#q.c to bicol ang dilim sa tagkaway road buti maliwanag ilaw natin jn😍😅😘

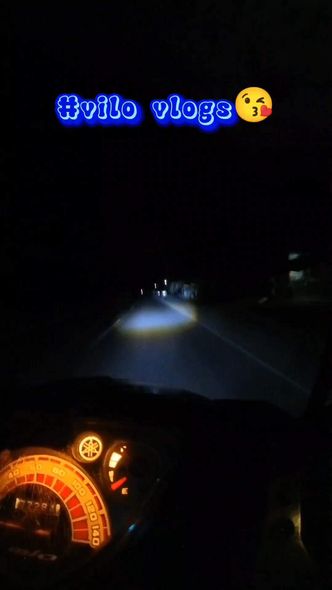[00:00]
Ayan mga dudes, good evening good evening sa inyong lahat So ito yung rides natin pa Bicol From QOC to Bicol So buti na lang nagpakipit tayo ng LED lights So medyo maliwanag yung ilaw Kasi pag once na nagbiyahe ka ng long distance Tapos yung ilaw mo madilim So delikado sa mga lubak yung may mga buka na malalalim So delikado